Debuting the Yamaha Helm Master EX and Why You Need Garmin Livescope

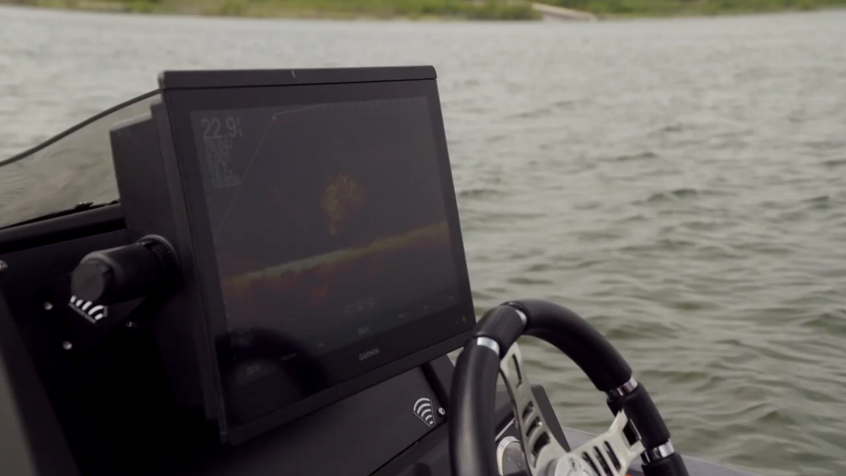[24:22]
Confidence is the key word we hear both pro
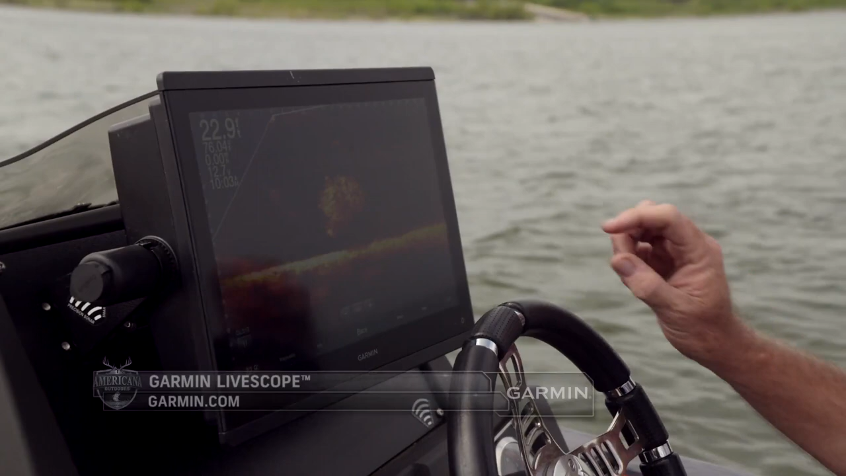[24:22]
and weekend anglers consistently using when talking about Livescope. When you add a Garmin Livescope to your boat,